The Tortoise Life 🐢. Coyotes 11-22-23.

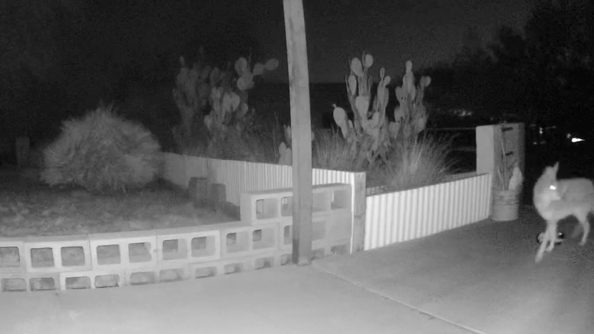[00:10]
You can see there two different coyotes exploring the pens looking for rabbits and oh let's invite a third.
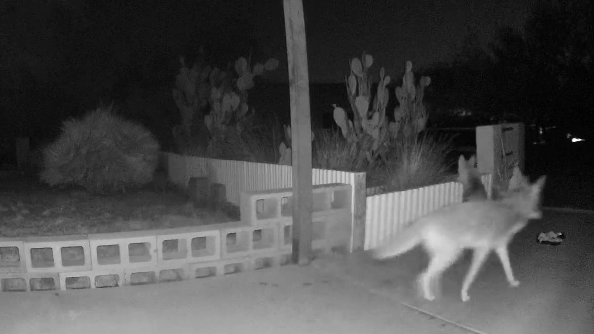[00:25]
They just run around the yard playing, jumping in the pens, crossing the driveway, and are they looking for tortoises?